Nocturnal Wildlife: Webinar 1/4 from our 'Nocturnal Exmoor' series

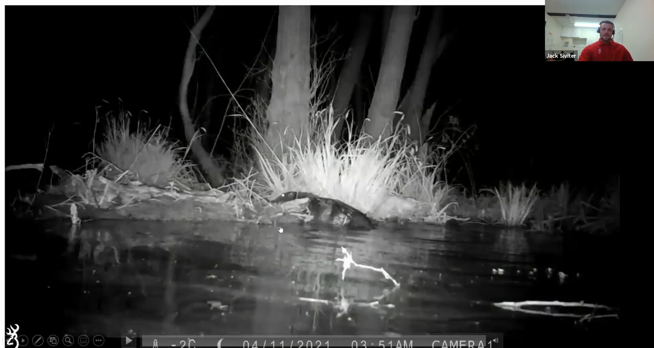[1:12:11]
so i've just got a few videos to show you this is yogi again he's a very busy beaver and the way they build dams is by not only using sticks but using a huge amount of sediment and mud and they'll use stones as well where where mud is in shorts to apply but this is yogi just pushing some soil up onto one of his dams to increase the levels